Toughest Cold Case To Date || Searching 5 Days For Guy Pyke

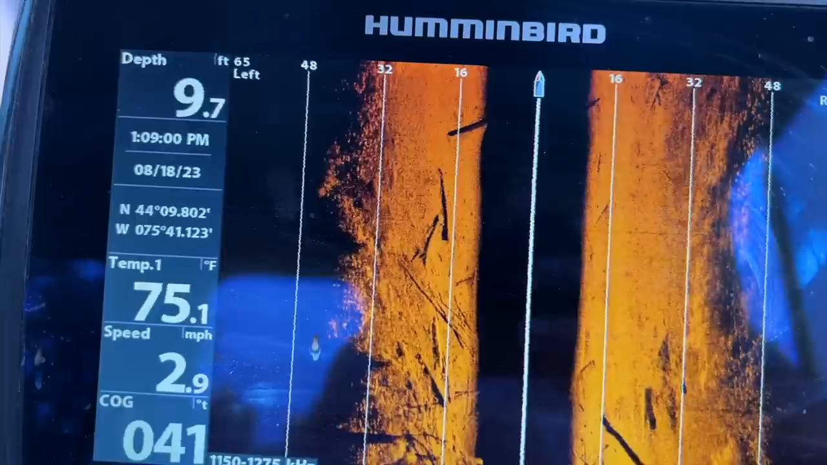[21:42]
On screen: depth 9.7 ft, water 75.1°F, speed 2.9 mph
i really think that this is a good search see oh oh yep there's the road there's the road um very very highly possibility that we could find something in here i hope
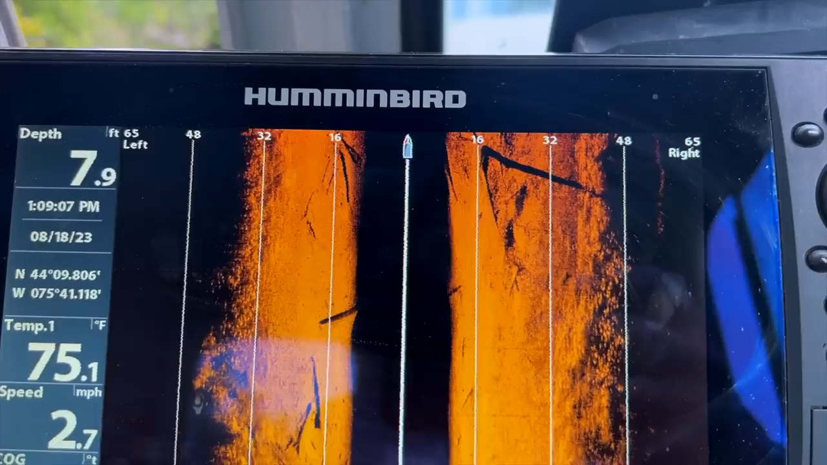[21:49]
On screen: depth 7.9 ft, water 75.1°F, speed 2.7 mph
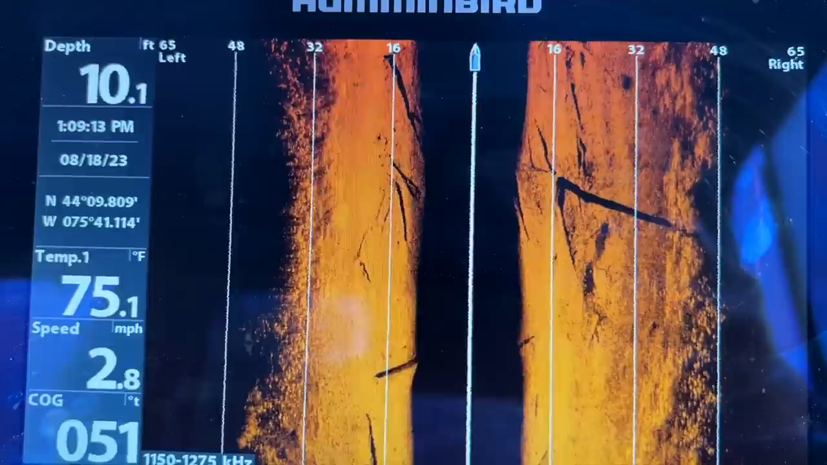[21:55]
On screen: depth 10.1 ft, water 75.1°F, speed 2.8 mph
this is the end of our road there is a bridge here we can't make it past it but guys it was 22 feet
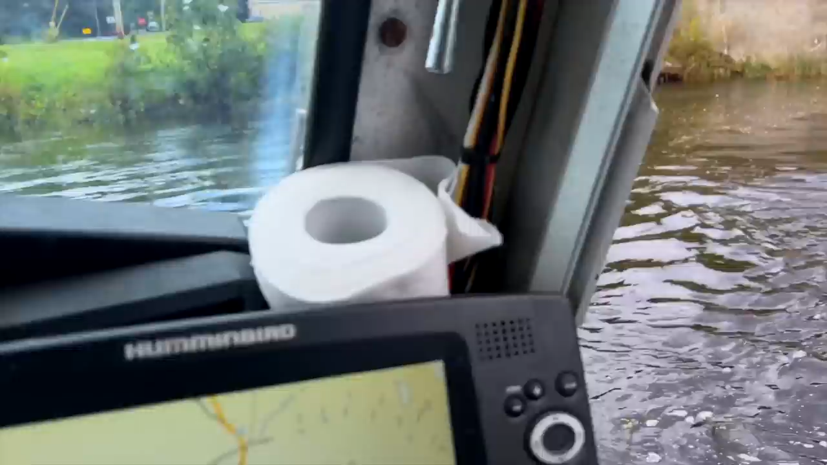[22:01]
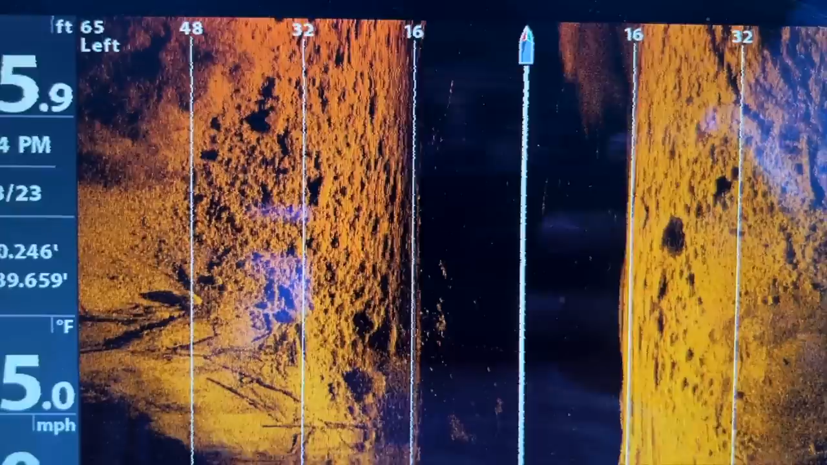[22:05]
in this little area so we're gonna we're gonna search this spot and see if we see anything in here but
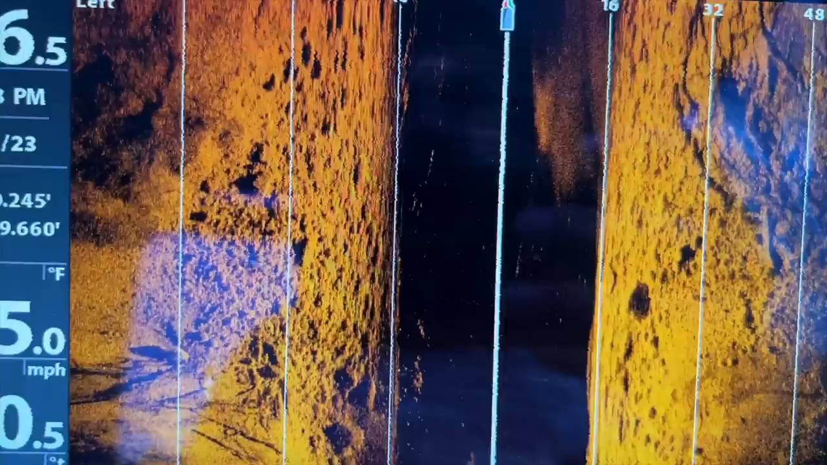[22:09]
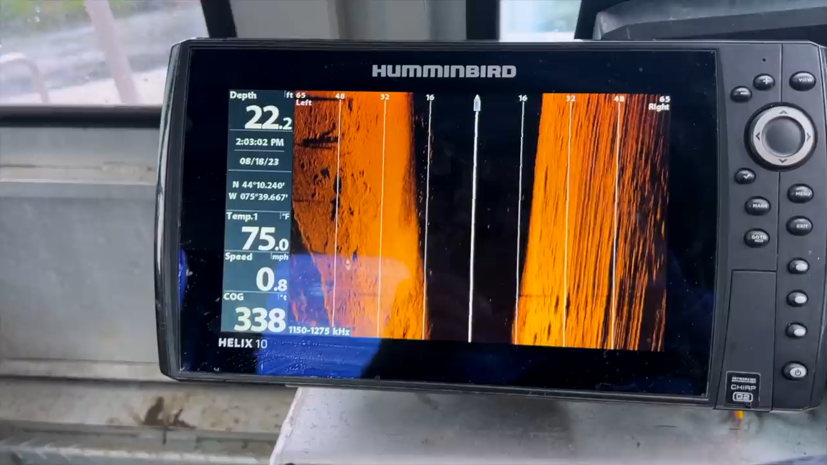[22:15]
On screen: depth 22.2 ft, water 75.0°F
wow that's crazy i kept on getting a weird shadow over here in this corner here so we're gonna get the live
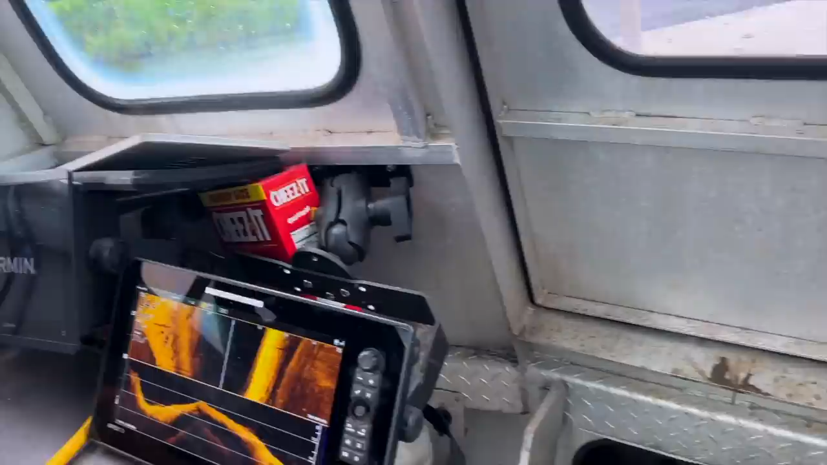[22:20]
scope out and uh check out this corner here all right now twist it a little bit
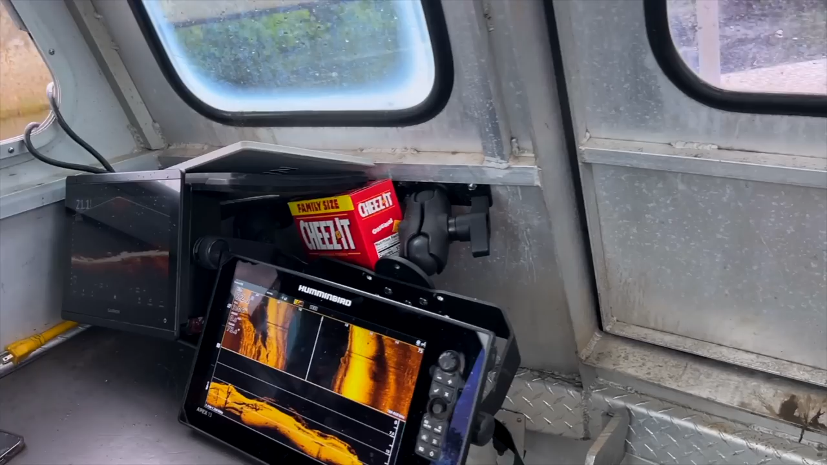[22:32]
is that a rock yeah that's a rock and how
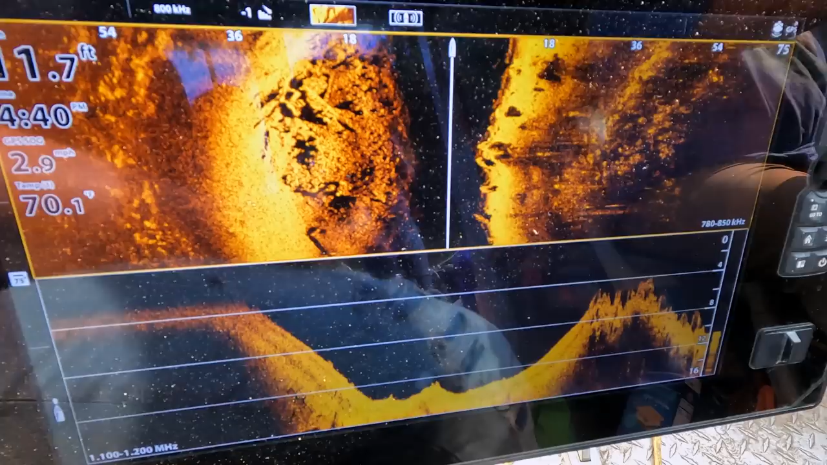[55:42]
On screen: speed 2.9 mph
Ten feet 11 feet We got on the right side. A huge rock. What?
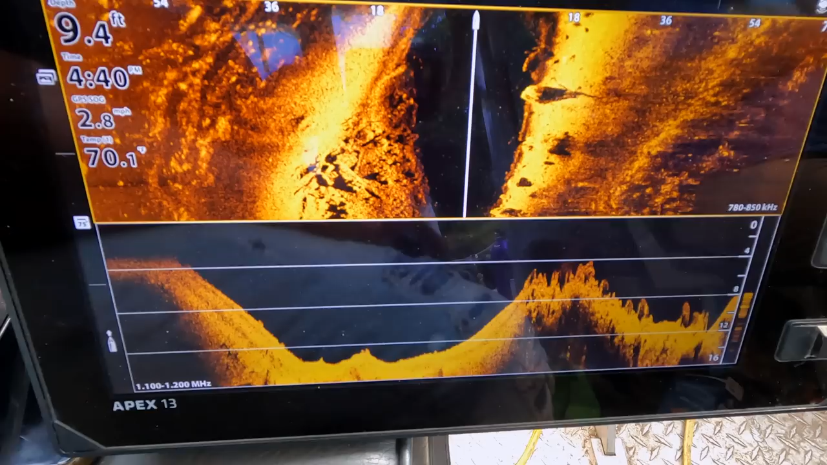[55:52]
On screen: depth 9.4 ft, speed 2.8 mph
A huge rock. You gotta remember, I gotta ask. I just have... On the big old boulders.